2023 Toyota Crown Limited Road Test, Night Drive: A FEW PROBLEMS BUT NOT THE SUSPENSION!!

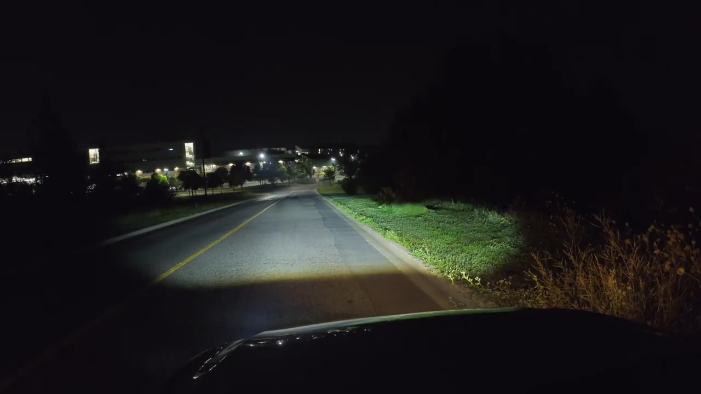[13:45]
further ahead the led headlamps soak the forward scenery with clean white light that's easy on the eyes and has a good reach into tree lines
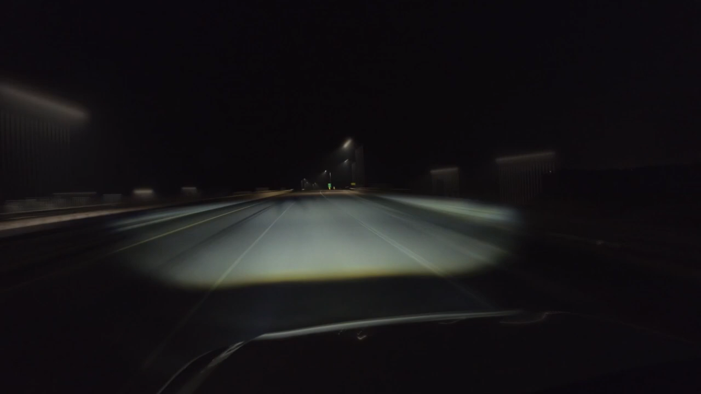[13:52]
and culverts with the low beams engaged the auto high beams are a little slow to respond at times but generally work well and have impressive reach too if i had just one wish about this lighting